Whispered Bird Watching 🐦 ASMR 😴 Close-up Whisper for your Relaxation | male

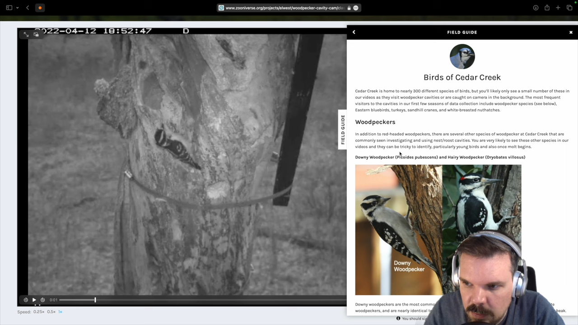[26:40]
Oh, this almost looks like the downy woodpecker. I'm pretty sure it's this one. But let's look a bit further. Yeah, this one. It's not the northern flicker.
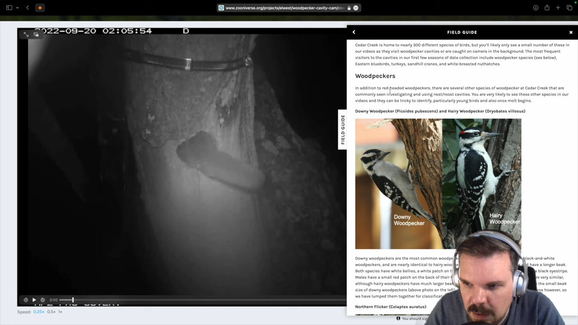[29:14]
And why is it going inside? Maybe there's a party in there. Now is it the flying squirrel? Yeah, it doesn't have that fluffy tail that the others have, right?